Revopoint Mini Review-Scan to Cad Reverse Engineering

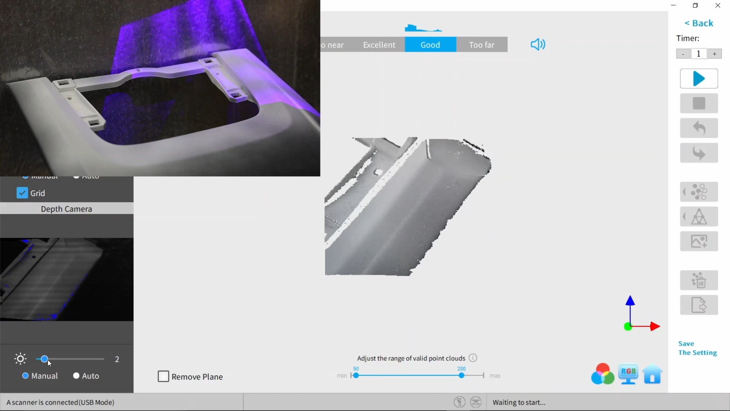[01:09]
In this clip, you'll see that as soon as I'm tracking the data and it's lining it all up,
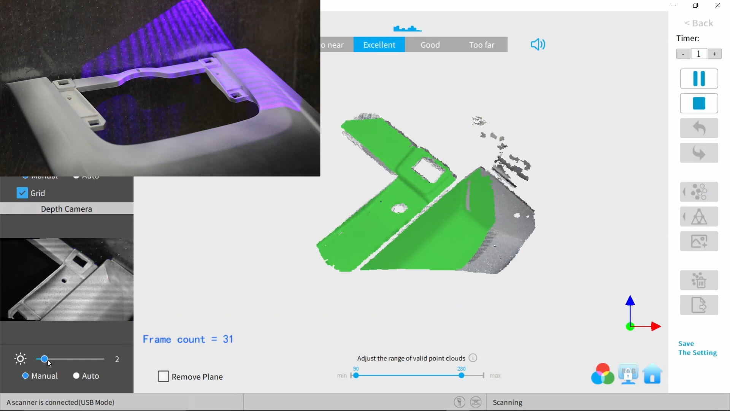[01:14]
once it loses track and it tries going back on track, it starts collecting garbage and just completely goes off track.
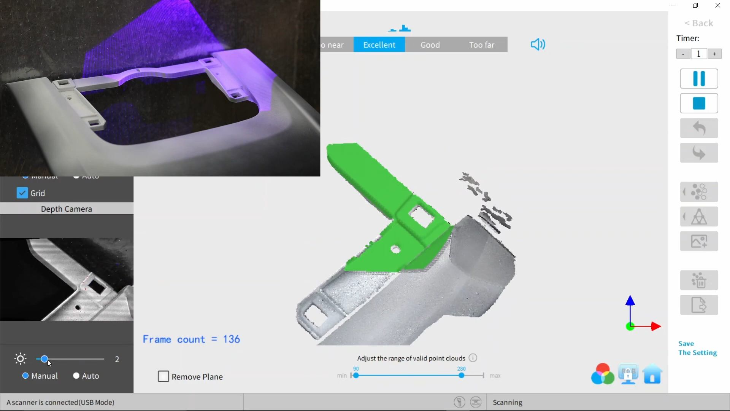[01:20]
So here it is, and yeah, you can see that it just completely went off track and tries to realign itself.
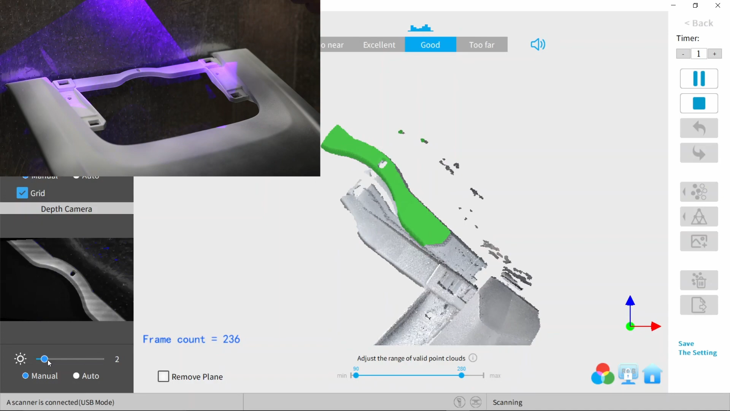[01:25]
So this is my second attempt.
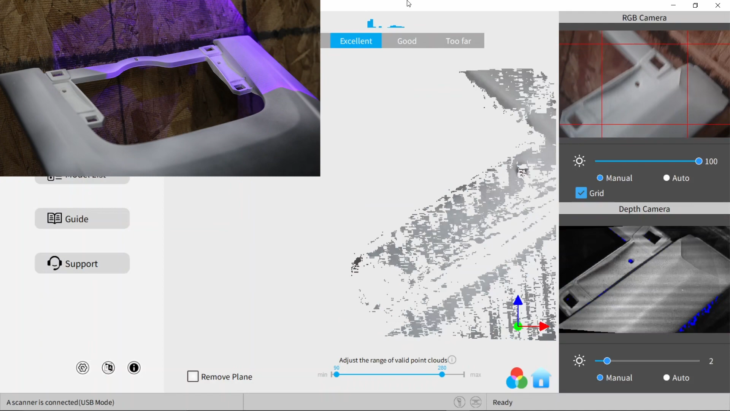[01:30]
You can see that the background board was flipped over to the wooden side.
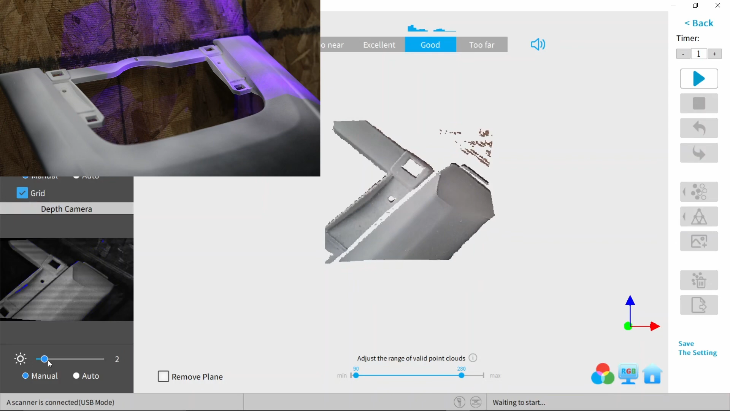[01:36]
I thought this would help and you'll see right now that it kind of did help a bit, but we ran into the same issue where it lost tracking and
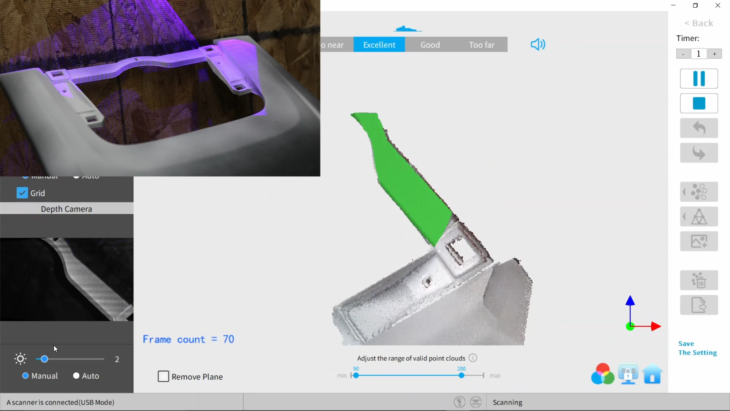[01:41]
you're just going to see that it goes off and starts merging data all over the place. So here I had a restart.
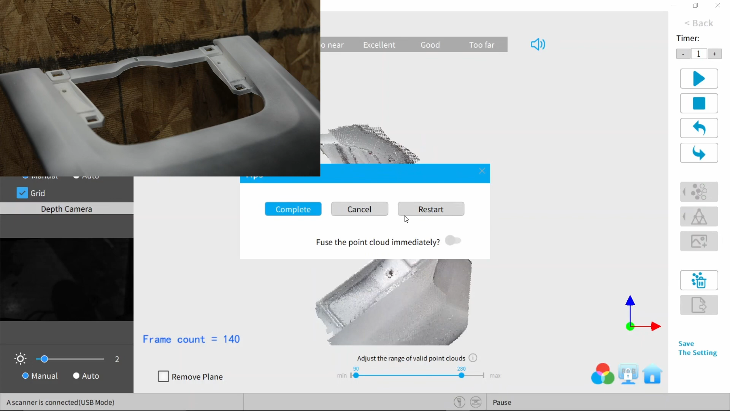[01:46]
So as you're watching this or skipping along, you'll see that the software did lose tracking a lot of times.
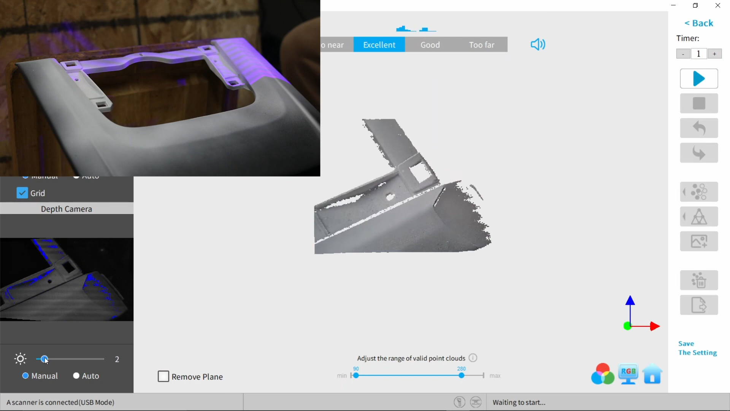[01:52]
This kind of just depended on when it wanted to work and when it didn't.
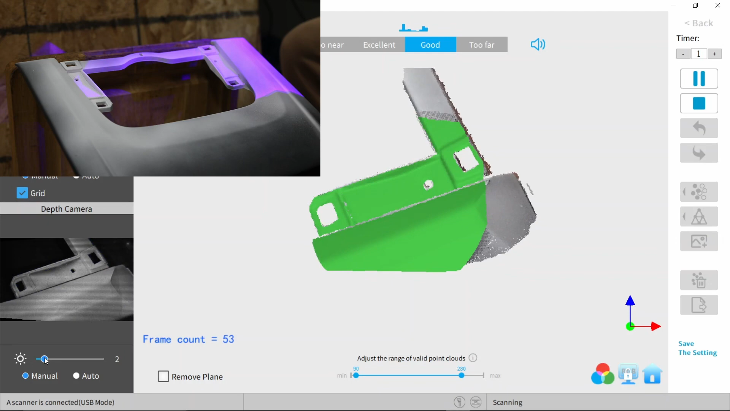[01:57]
So you kind of had a hope that it would give you good results and something to work with.
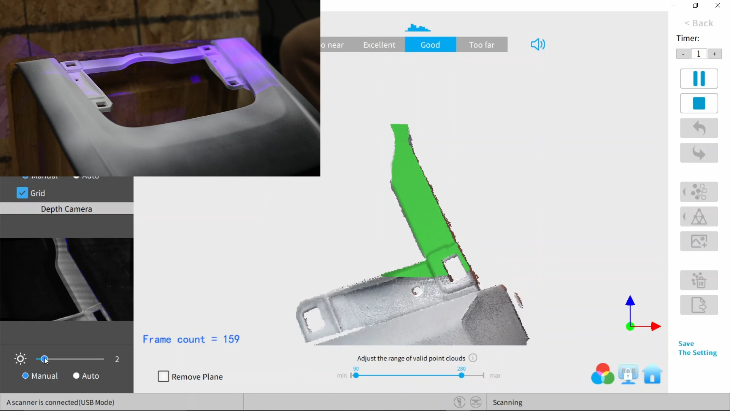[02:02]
So right around here, we got to about the halfway mark with this scan.
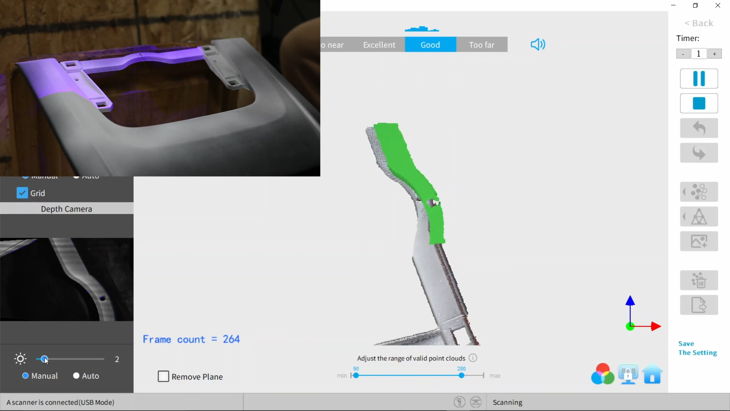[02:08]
It wasn't until we reached the other side that we start having issues with the rest of the scan.
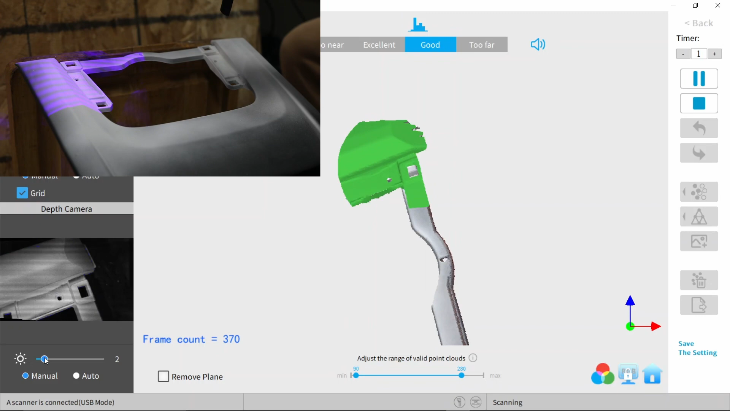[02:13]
So right about here is when I get to that lower portion. That specific portion is where the scanner was having issues. So you'll see right now that it would get to it and when you start to see the computer lag in collecting data,
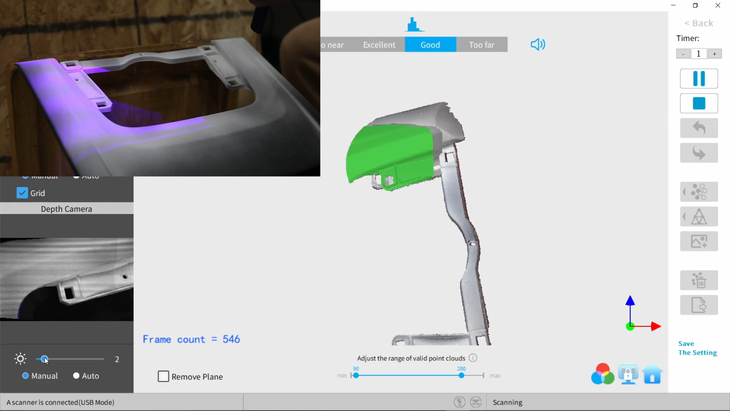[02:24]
that's a good indication that you're going to lose tracking and it's going to be attempting to re-align itself. Once you do lose tracking,
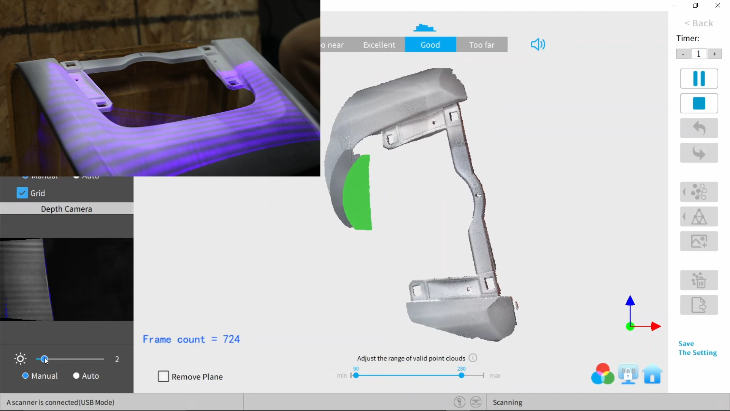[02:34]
you might as well restart because you get this infinite tornado of data that just stacks onto itself and makes itself completely useless.
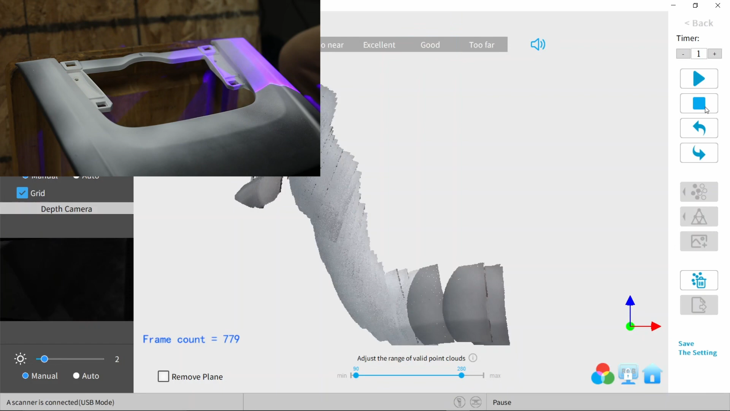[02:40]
So for this scan, I ended up turning the lights off.
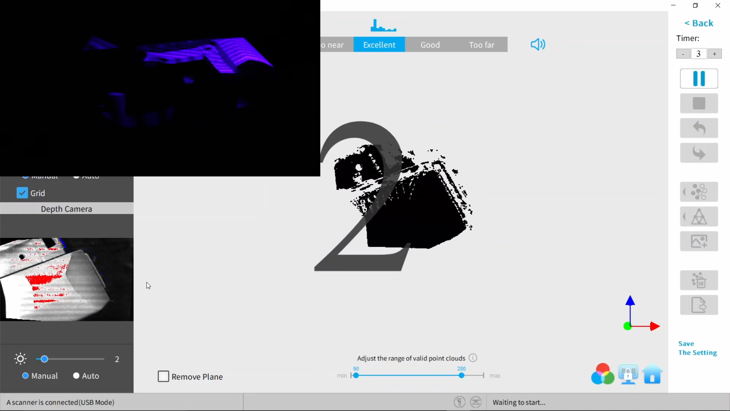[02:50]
I don't know why, but for whatever reason, I kept having issues scanning that lower portion of the dash.
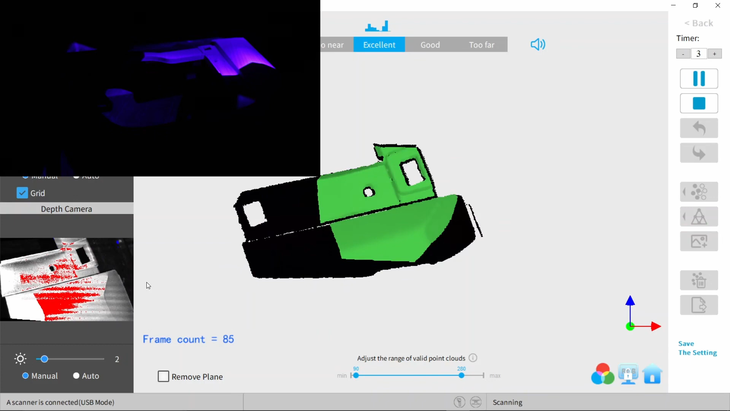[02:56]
Once I got to that lower portion again, you'll see that it ended up losing tracking and we got that little tornado of data to happen again.
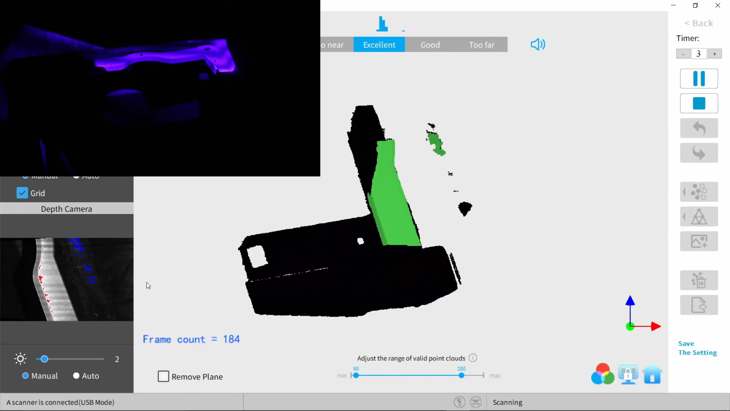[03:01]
It's disappointing because all along on this scan,
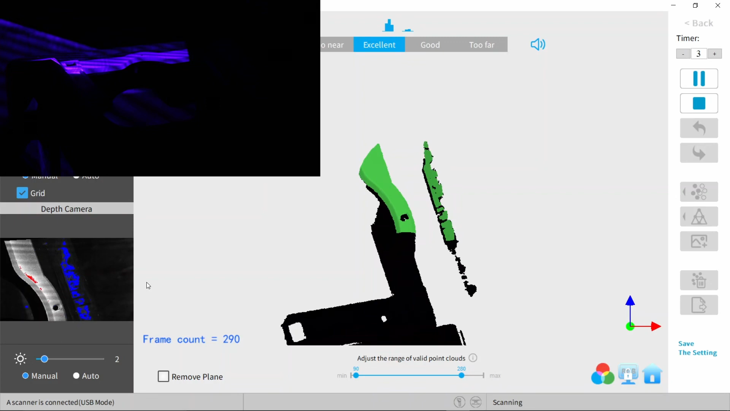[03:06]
I was having no issues at all and no extra artifacts that would have been hard to take out.
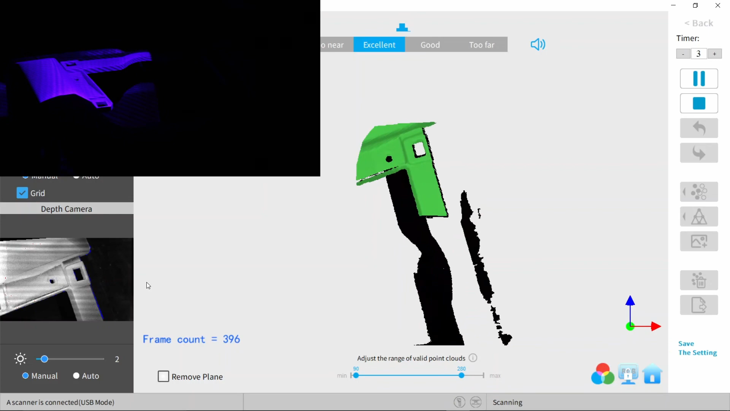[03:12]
Here we saw that the part did miss track and it did miss a line, but it was able to recover and go back on track.
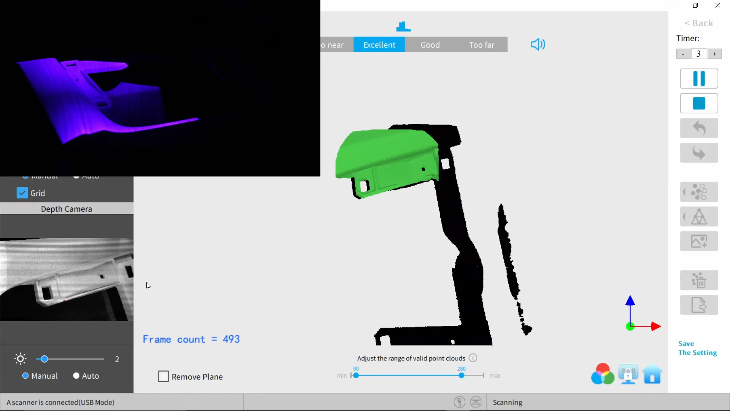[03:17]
This is the part where we start getting into that lower portion. Here we see it scanning the data and it's trying to re-align.
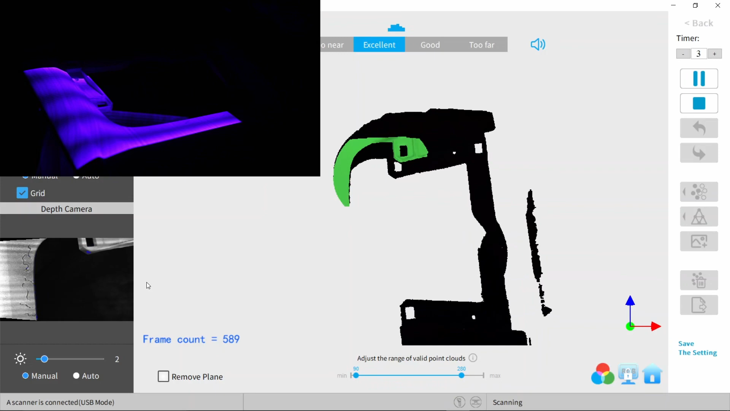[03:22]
And I tried going a little further, but here we saw that tornado of data just starting to appear out of nowhere.
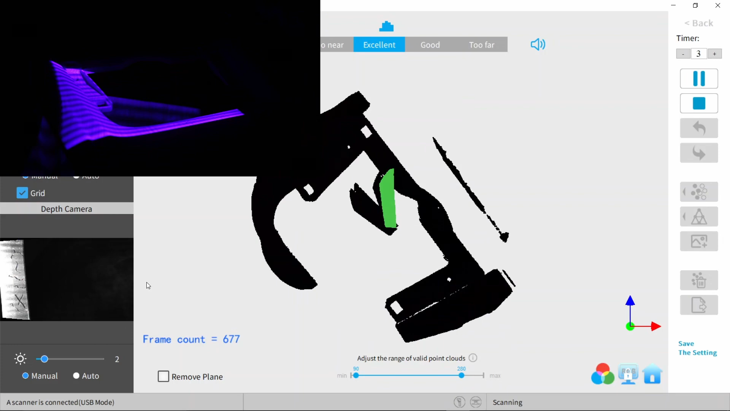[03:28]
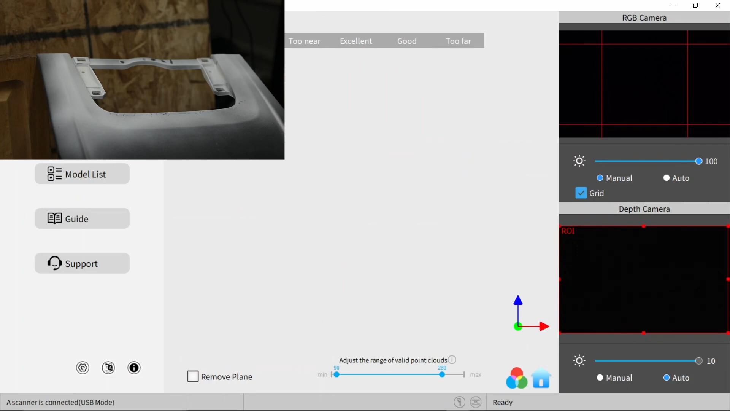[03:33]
So here I am with the lights back on. On this scan, I ended up turning on the auto setting for the lighting.
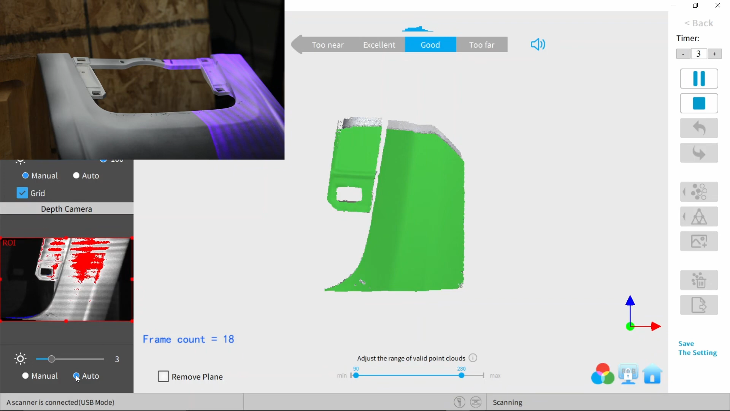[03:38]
This actually helped a little bit better and it was capturing data easier.
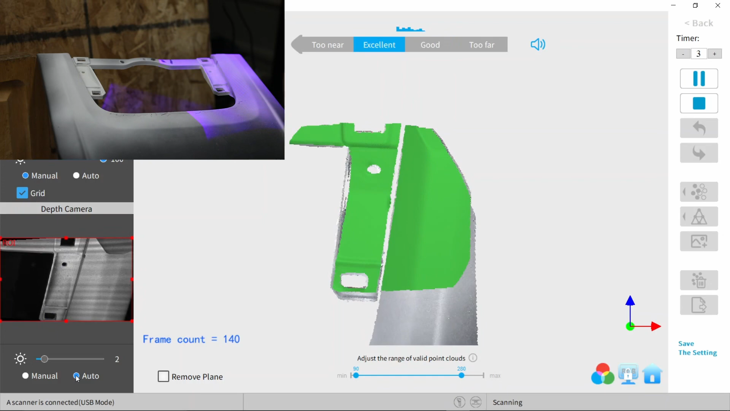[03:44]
But this is also where I realized that the issue isn't exactly with the hardware itself.
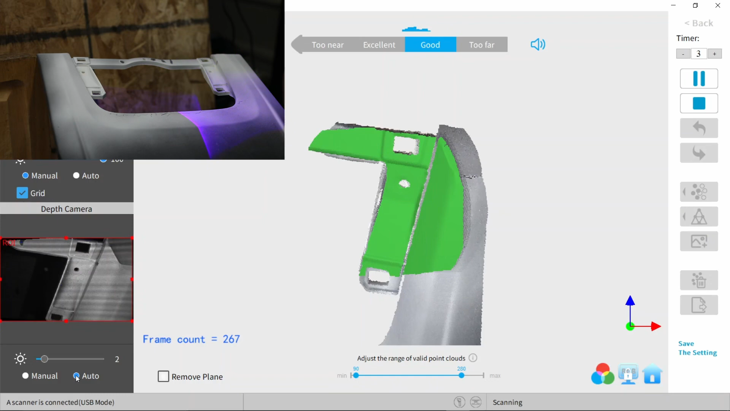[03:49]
The scanner actually does a really good job at capturing detail and dimension.
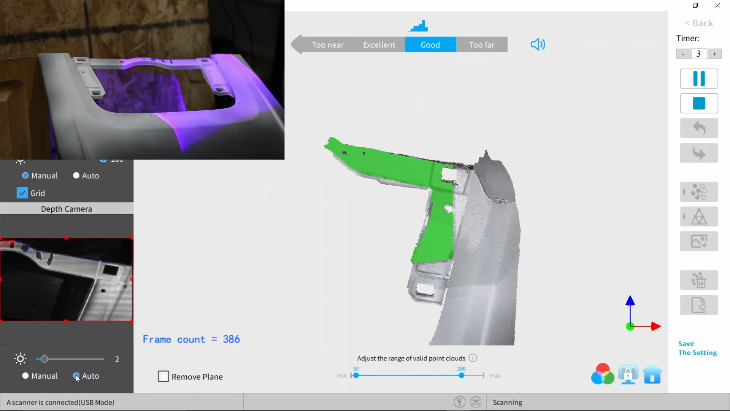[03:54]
The issue is with the software that you have to use. So it makes sense that you have to use RevoPoint software,
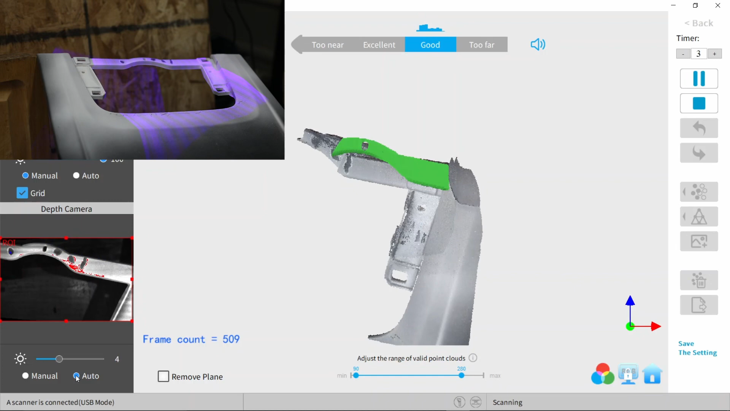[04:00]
but it's pretty bad at what it does and realigning objects and tracking data isn't its highest point. For example, here you can see that I lost tracking and it's trying to re-align itself,
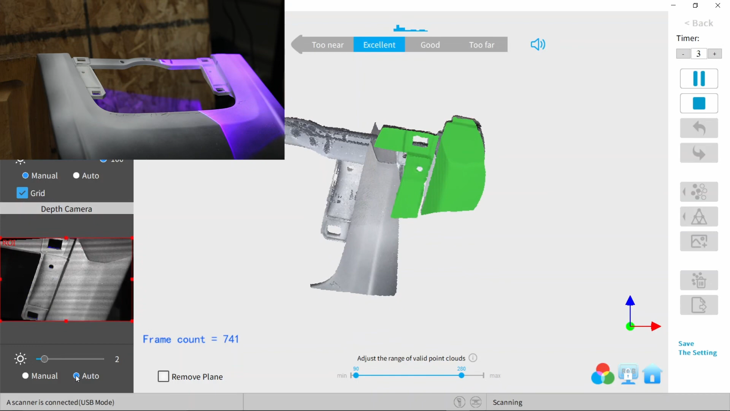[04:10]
but it ends up just stacking data on top of itself and that becomes very hard to fix later on.